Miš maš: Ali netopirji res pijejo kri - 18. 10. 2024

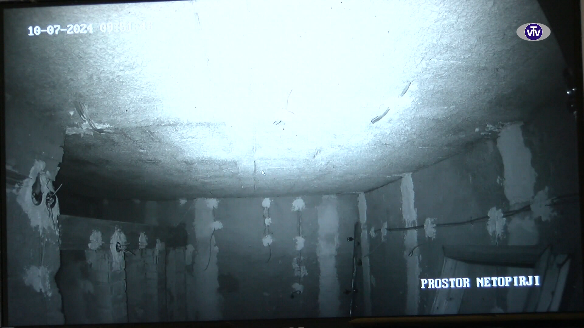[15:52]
ko je svojega življenja, nam bodo prikazali, seveda ne hote, ne. V bistvu včasih je, lahko na tem ekranu upazimo tudi po deset, dvajst, trideset včasih, lahko pa eno uro gledaš, to pa ne boš videl nobenega netopire, ko so se izbrali recimo drug del podstrešja, ker so recimo ti stranote, ko jih mi hočemo tole videti.
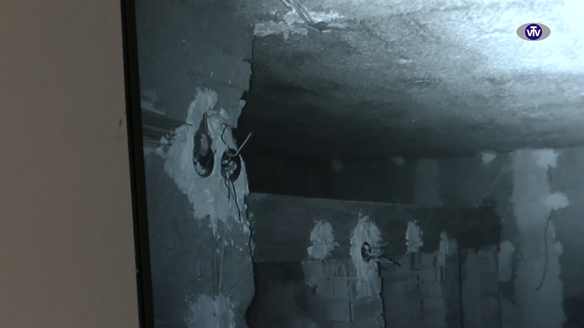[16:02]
No, na vratih tudi piše, da lahko to povzroča zrohut streza samice in celo smrt mladičev.